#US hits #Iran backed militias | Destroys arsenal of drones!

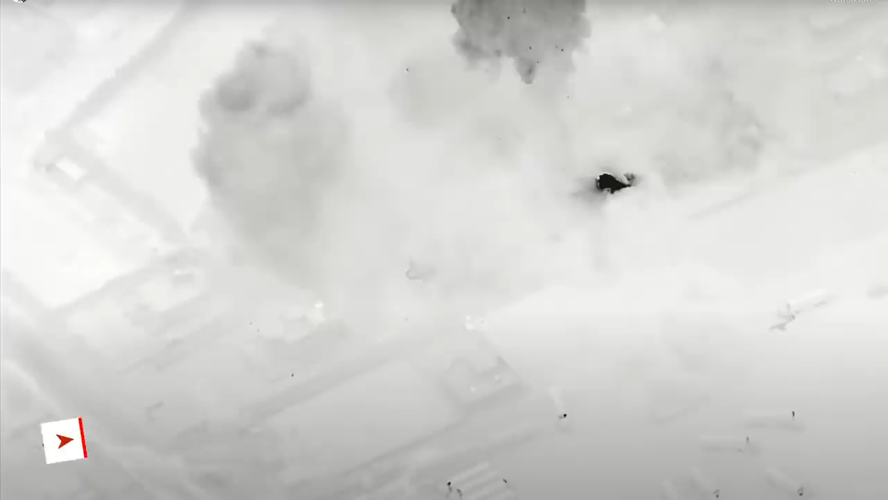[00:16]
The U.S. military has released footage of airstrikes on three separate sites.
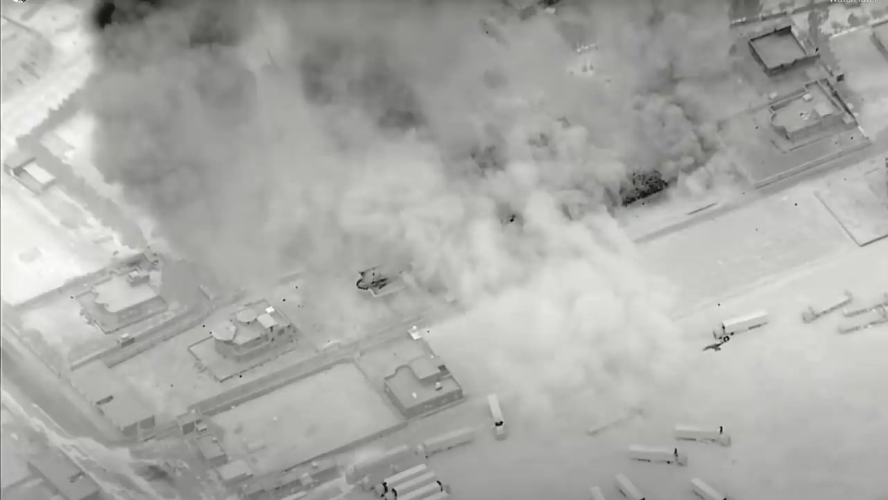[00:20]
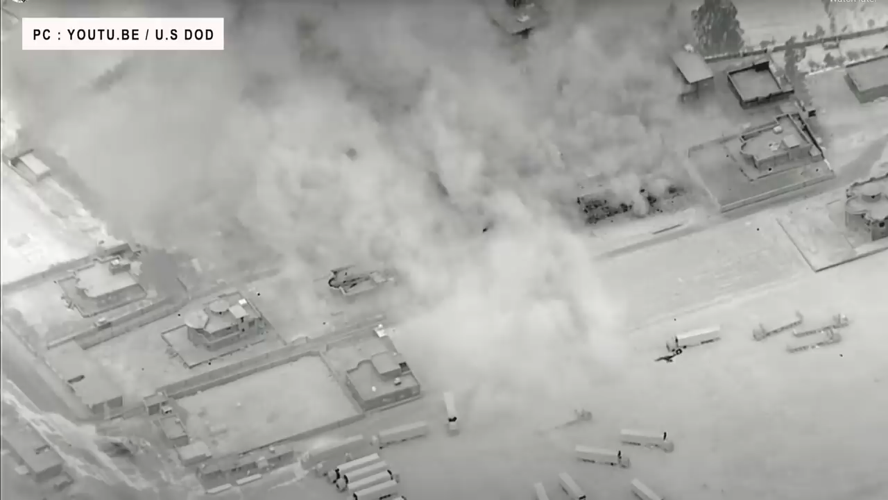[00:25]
These are all operated by Iranian-backed militias along the Iraqi-Syrian border.
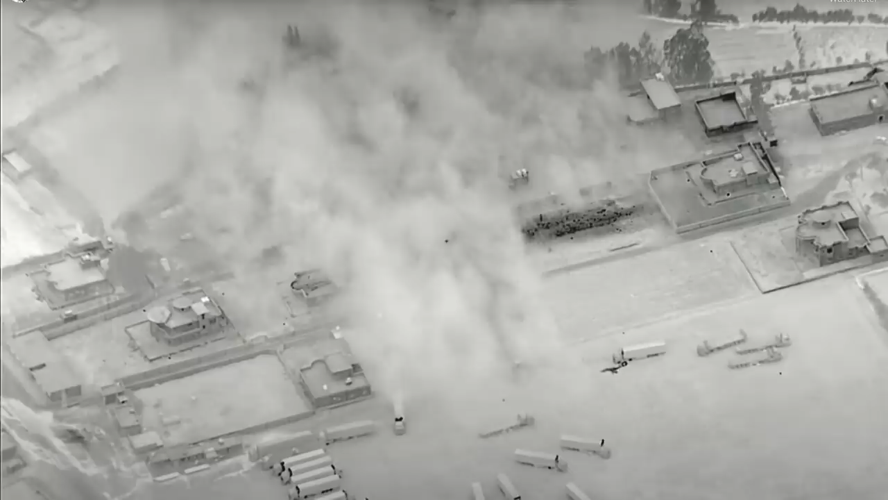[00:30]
U.S. Central Command published the videos on June 28,
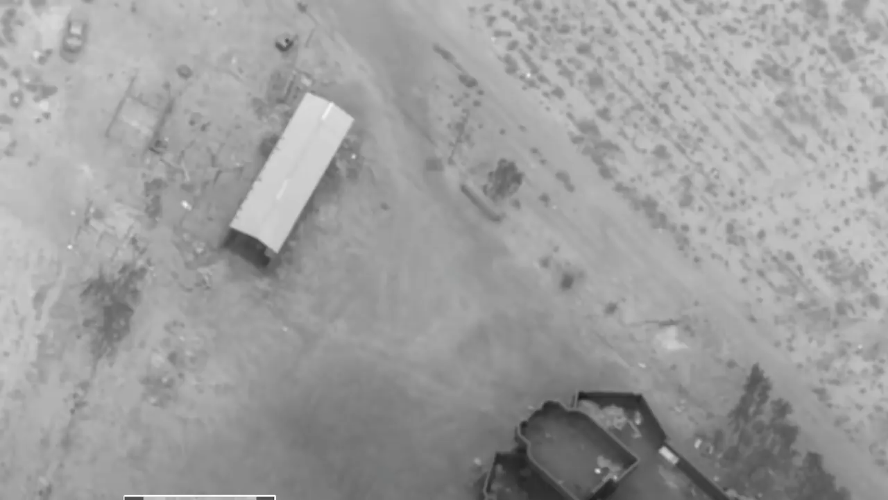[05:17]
The three sites that were hit were Al Huri, Asisic, and Qasabat. CENTCOM said that the site at Al Huri was a facility
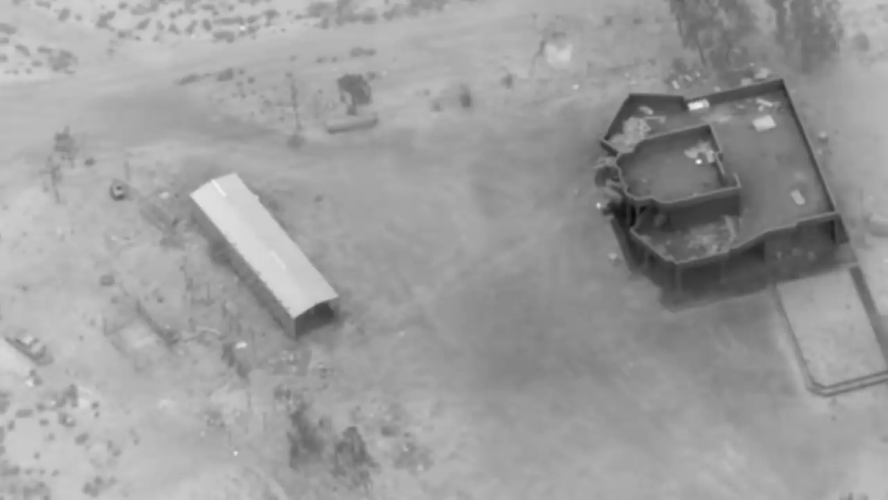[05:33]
used by Iran-backed militia groups for logistical support and transfer of advanced conventional weapons including unmanned aerial vehicles.
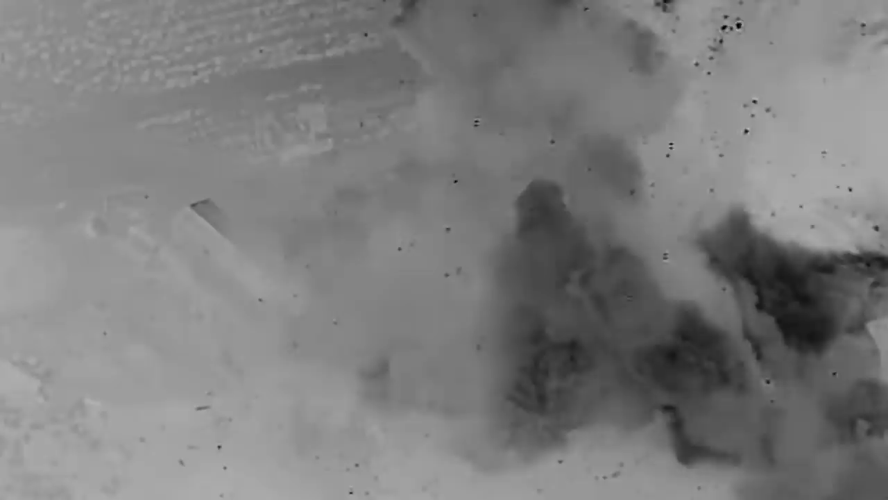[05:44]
While the one at Asisic was a facility used by Iran-backed militia groups as a coordination center for the shipment and transfer of advanced conventional weapons.
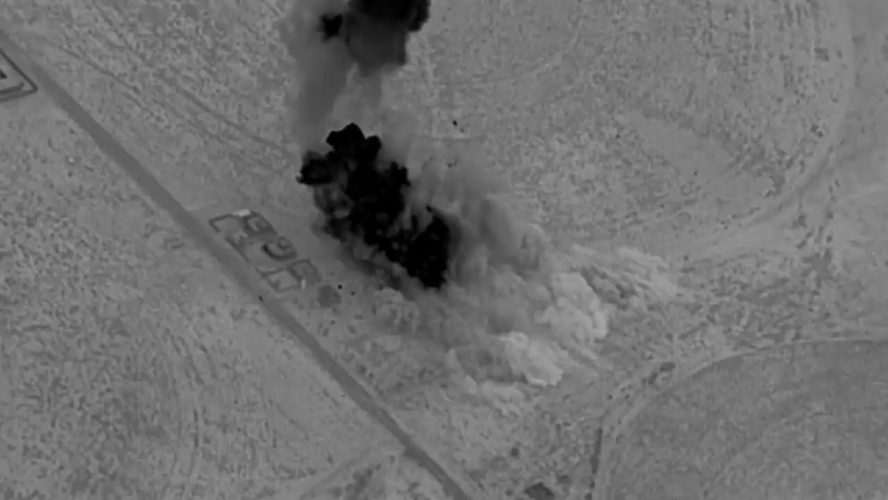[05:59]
The target in Qasabat was a facility used by Iran-backed militia groups for operations, planning,
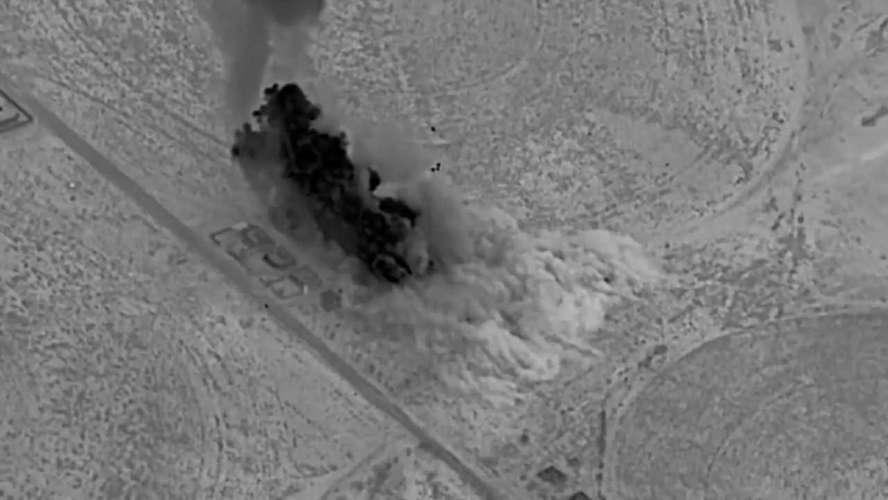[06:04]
and storage of unmanned aerial vehicles.
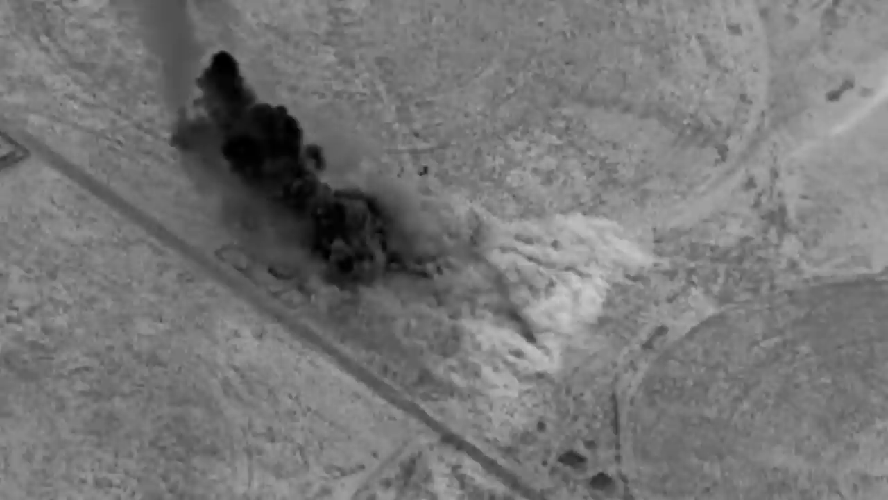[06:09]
These were thought to have manned portable air defense systems as well as other kind of missiles and guided munitions and several other kinds of equipment.